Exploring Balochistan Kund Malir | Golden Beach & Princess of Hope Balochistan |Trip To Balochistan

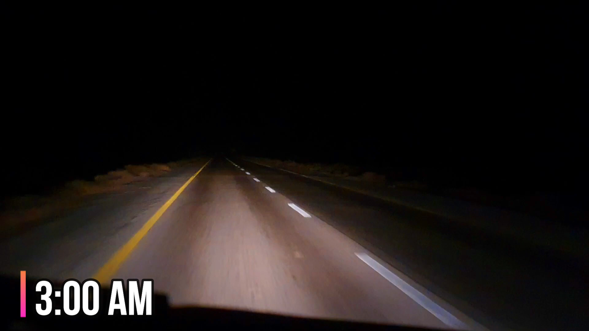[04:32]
रात की तारीखी में डूबी ये सुनसान सड़कें और नुसरत फ़तेह अली ख़ान की कव्वाली और ये ठंडी हवा के झोंके आपको वो सुकून फराहम करती है जिसकी आपको तलाश है। न जाने कैसे ये 5 घंटों का सफ़र गुजर गया, हमें अंदाज़ा ही ना हुआ। तकरीबन सुबह के 5 बजे हम लोग वहाँ पहुँच चुके थे, जिस वक्त घुप अंधेरा था।